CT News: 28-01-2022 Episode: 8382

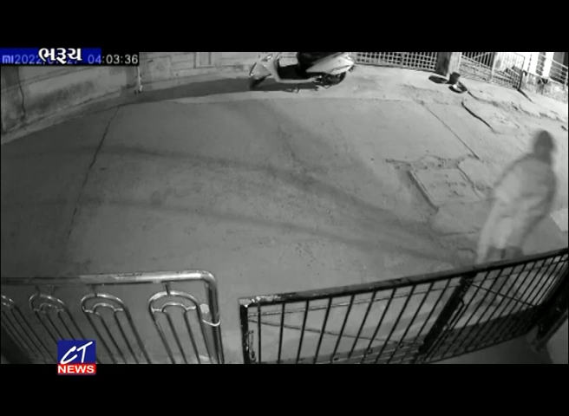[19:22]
अत्रेना समय बंध मकानों नी रेकी करी रहा छे। तेमाज क्या विस्तार मा किटला बंध मकानों छे। तेनी माही ती एकत्र करी रहा छे।